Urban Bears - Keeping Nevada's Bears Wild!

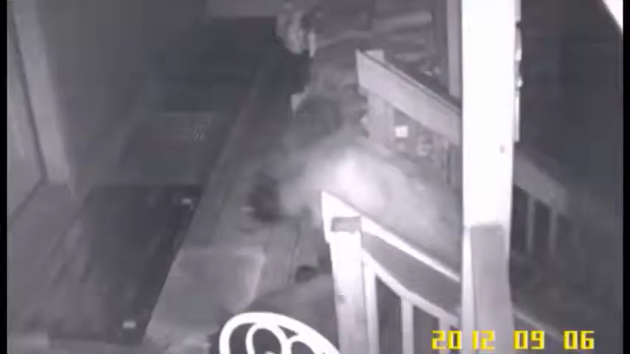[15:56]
But it's also very effective as well. The bear can't touch the door without stepping on the mat.